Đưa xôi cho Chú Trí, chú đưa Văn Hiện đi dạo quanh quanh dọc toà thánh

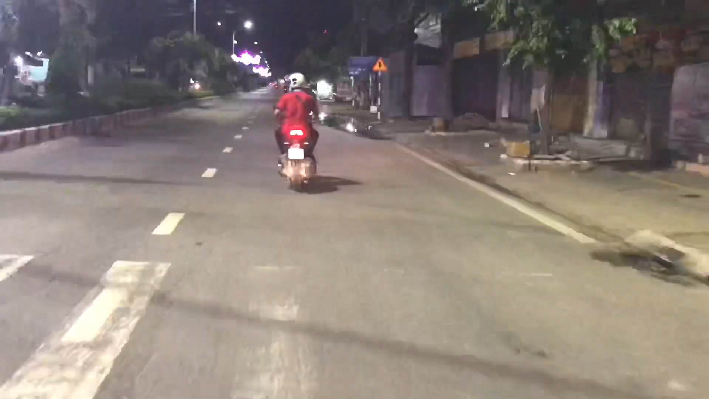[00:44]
Và bây giờ thì Văn Hiền và anh Quân đang trên đường để về khách sạn,